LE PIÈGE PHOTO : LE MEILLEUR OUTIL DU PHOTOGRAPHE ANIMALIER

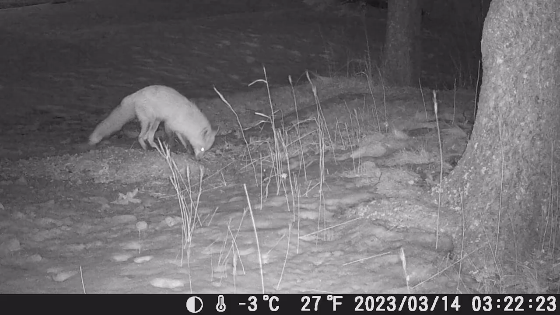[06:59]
la date ainsi que l'heure à laquelle la vidéo a été tournée et ça,
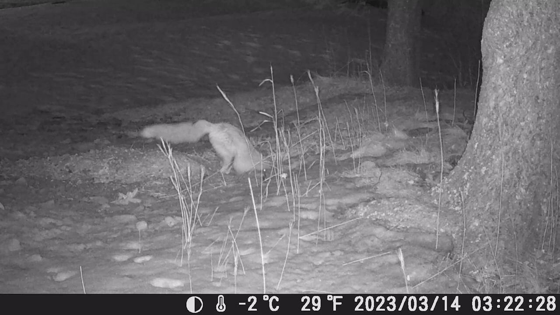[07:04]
ça nous permet de savoir quel est le meilleur moment pour sortir, essayer d'aller voir ces animaux là j'ai plusieurs séquences vidéo où je vois le renard en train de sortir de la tanière